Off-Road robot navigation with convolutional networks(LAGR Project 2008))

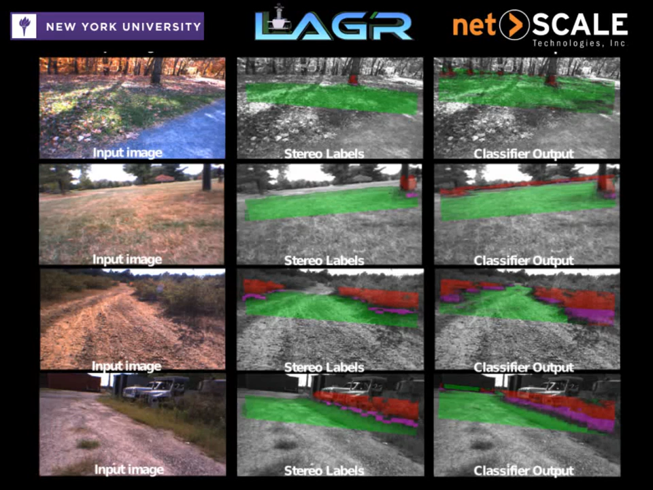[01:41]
Convolutional neural networks are particularly well suited for extracting features from images while providing scale and translation invariants.
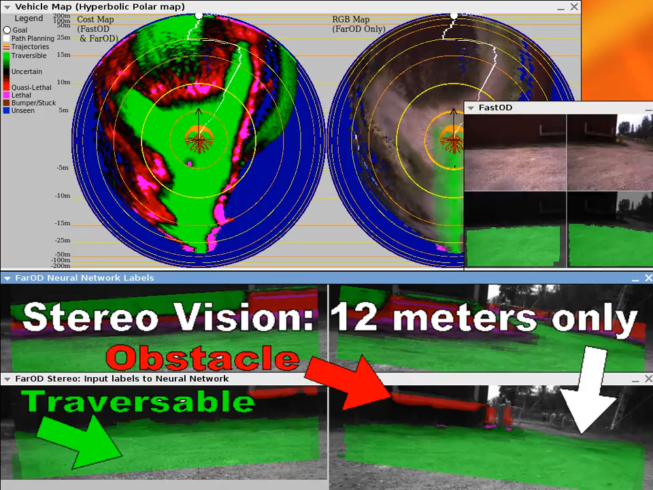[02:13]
and obstacle and constantly updates the classification of distant patches based on the labels produced by the stereo in the near range.
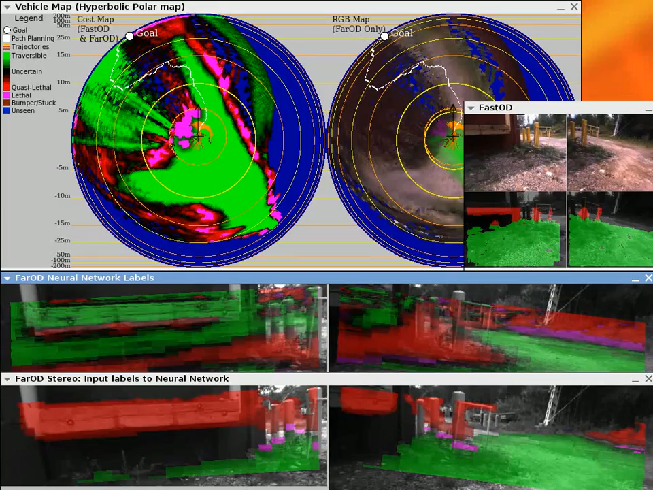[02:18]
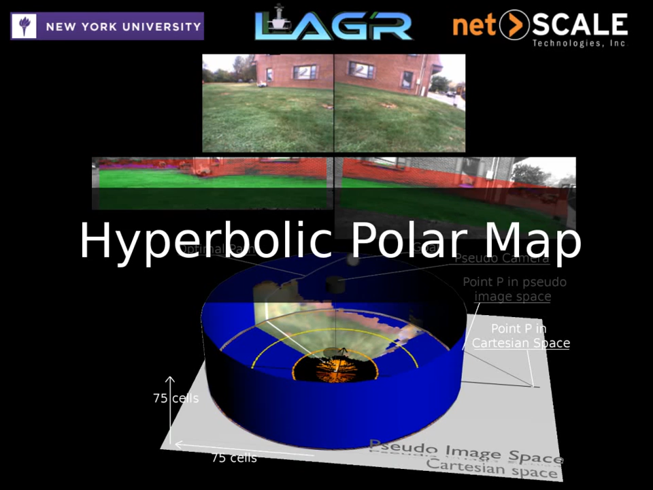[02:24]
The labels are organized in a hyperbolic polar map which is an efficient pseudo-image space representation whose resolution drops off with distance,
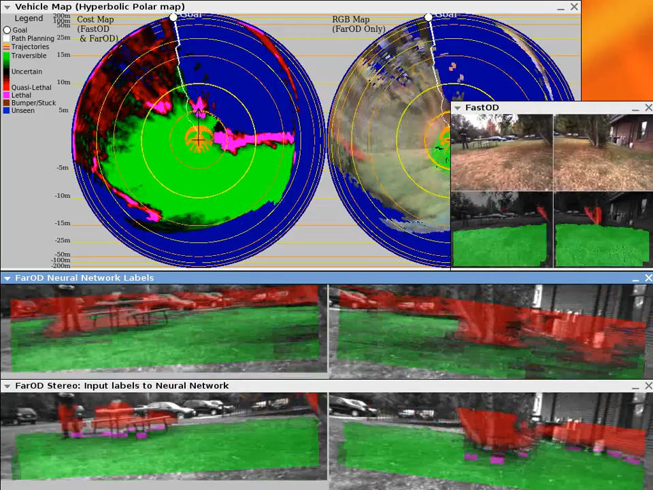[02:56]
On the right,
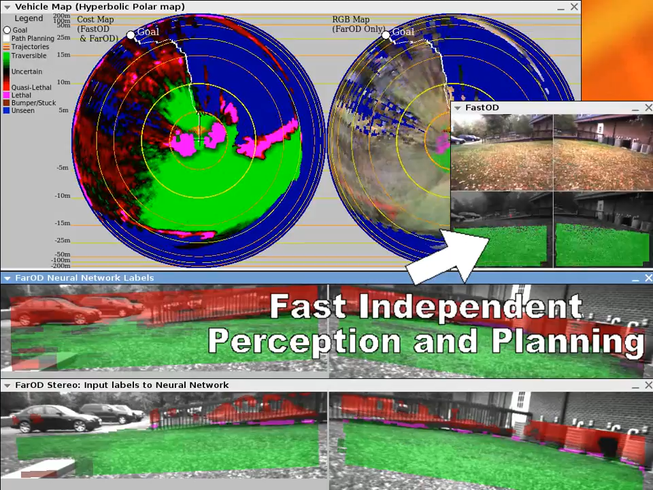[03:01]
an independent fast and short-range vision system detects obstacles in real-time and avoids all collisions.
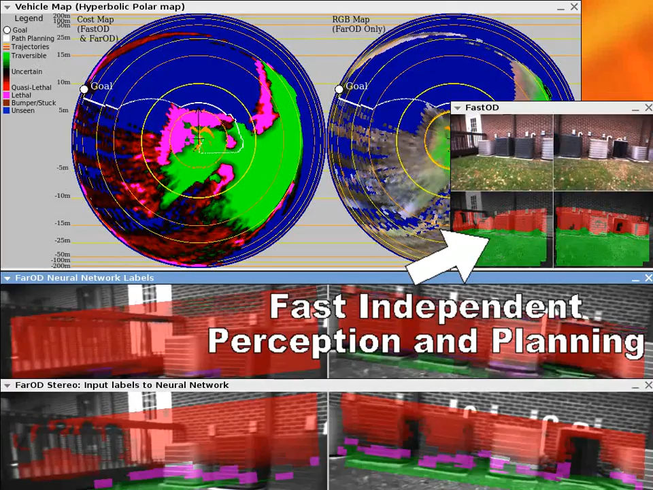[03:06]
Another key module is the rotational visual odometry which corrects the unreliable positioning system using vision at very low computational cost compared to traditional methods.